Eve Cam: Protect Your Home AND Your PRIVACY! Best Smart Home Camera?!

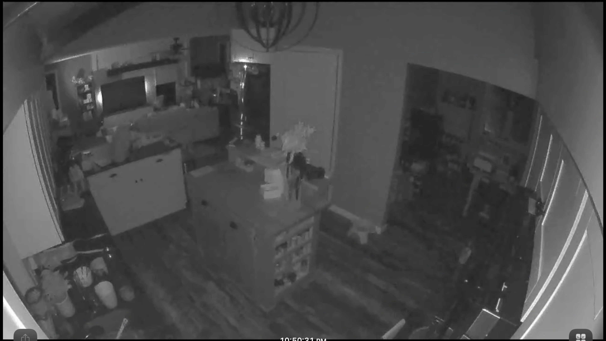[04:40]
So here you can see a night shot, just a quick screenshot we took of the app viewing it at night.